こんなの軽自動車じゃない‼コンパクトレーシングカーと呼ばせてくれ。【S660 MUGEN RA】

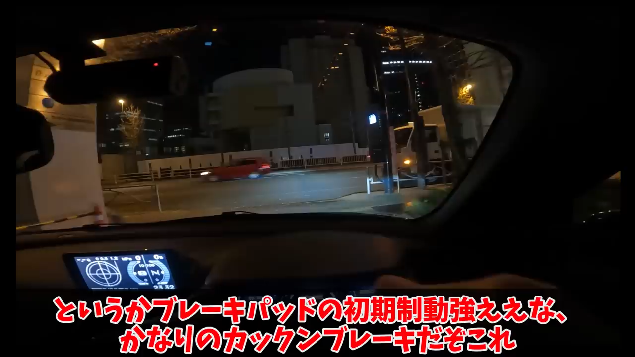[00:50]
ーキパッドの初期精度を強いなかなりのカックンブレーキだぞこれしかも右側が全然見えなくて光と音で接近を察しながら車体の小ささで第一車線に収めるしかなくね見えねー乗り慣れねー車高自体は問題なさそうであるがとりあえずさ無限RAは何が変わってるか話そうぜ主なところだと内外装の加色とビルシュタイン車高調アイドリングうっさいマフラーですねこの暗闇の中でもわかる上質に作っている軽自動車の枠組みは超えている強く言いたい
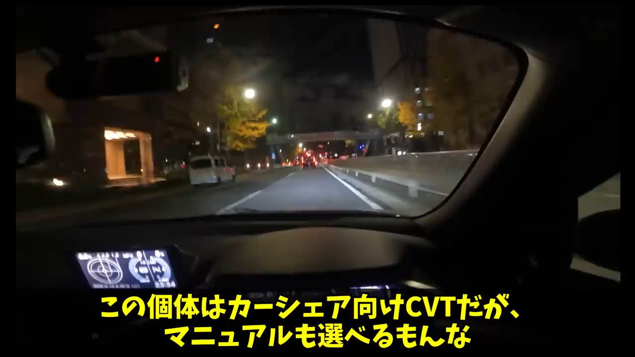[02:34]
この個体はカーシア向けCVTだがマニュアルも選べるもんな660ccでマニュアルですよ絶対分回して楽しめるじゃんというかさ加速がこれっぽっちも遅くないむしろ早い部類に入るんじゃね?車検の台車でEKワゴンに乗った時どれだけ踏んでも加速しない感触があったでもこいつは違う軽さが効いているのを感じる中央部のメーター左の円がG右側縦2本のバーがペダル回路全然踏んでないのに普通に流れに乗れるんだよね軽ターボって偉大ですねそれか軽いのかどっちも効いてるだろうがエンジンがNBOXと共用だとか言われたってそうは感じないぜあれ?
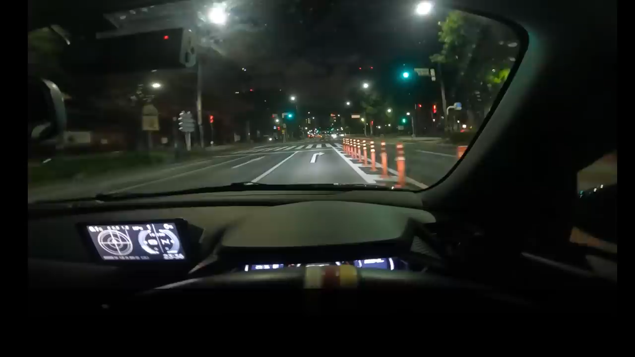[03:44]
領域がある20時までが展開禁止で今23時台なので道も空いてるしここでUターンを試しましょうか軽自動車の大きな魅力の一つは車体の小ささを生かした小回り性能の高さなんだドリフト用にナックルを変えたりしなければ普通車で2車線幅でUターンしようなんて思わないだろう最悪の場合1回くらいバックしても対向車は来ていないが行けてしまいましたぞコンパクトカーは偉大ですね高速性能をバカにされがちだけどこの便利さは他にないわ過去